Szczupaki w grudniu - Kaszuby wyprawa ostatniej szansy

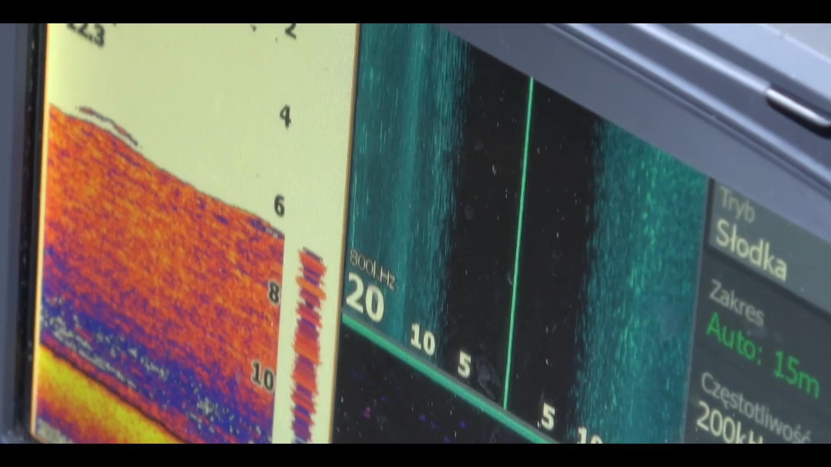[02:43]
Zacięta walka o choćby jedno branie trwała do samego zmierzchu. Pomimo tego, że drapieżniki ewidentnie pilnowały ławic,
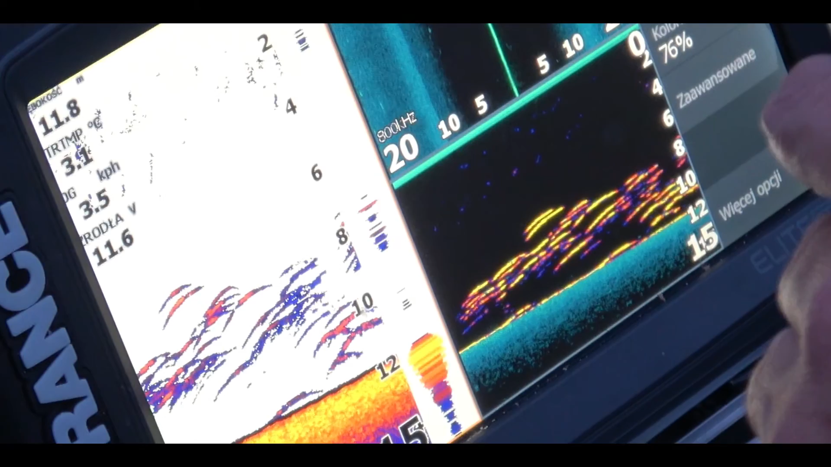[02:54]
tego dnia nie mieliśmy nawet jednego uderzenia na kij. Spływając do brzegu, snuliśmy już plan, jak spędzić kolejny dzień nad wodą.
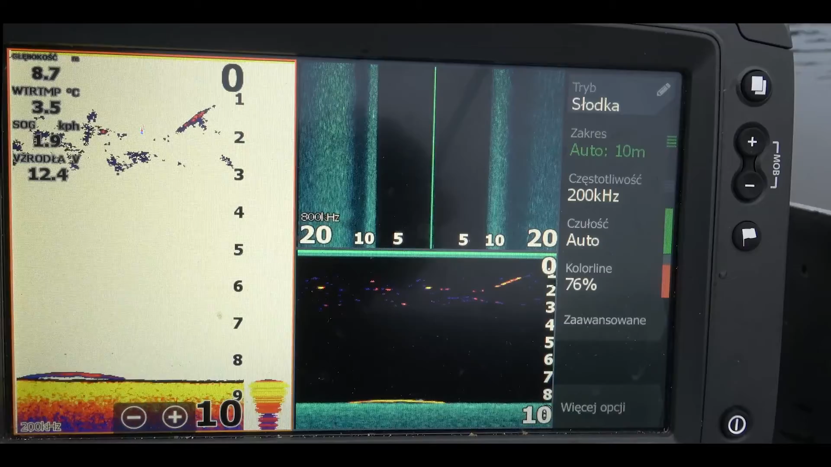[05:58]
On screen: depth 8.7 m, water 3.5°C
Udaje nam się zlokalizować kilka grubych ryb przy dnie. Próbujemy skusić je wertykalem, podając przynęty pod sam nos.
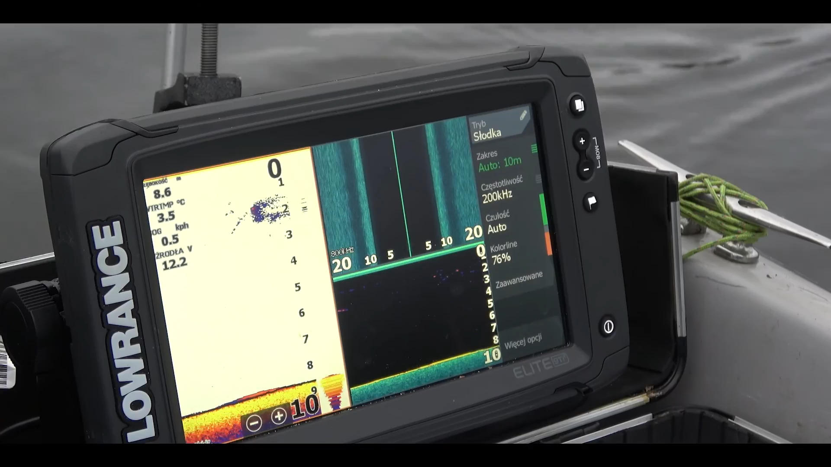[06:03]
Udaje nam się zarejestrować na sondzie kilka wyjść do przynęty, jednak ryby są ostrożne i bardzo niechętne.